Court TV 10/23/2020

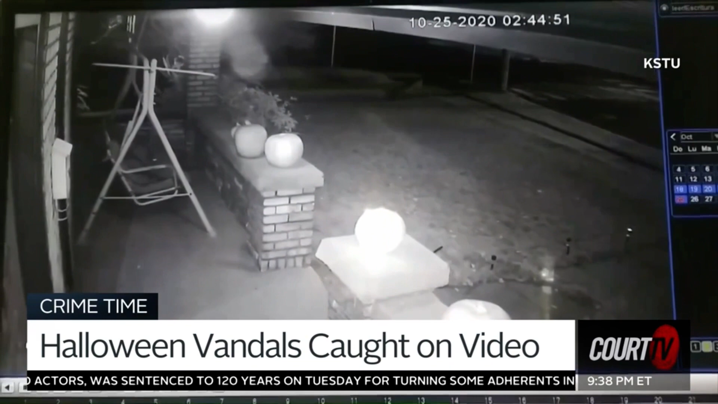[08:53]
You can see two guys outside smashing the Gregorio's pumpkins on the ground. Then right before they take off, one pumpkin is thrown right through the front window.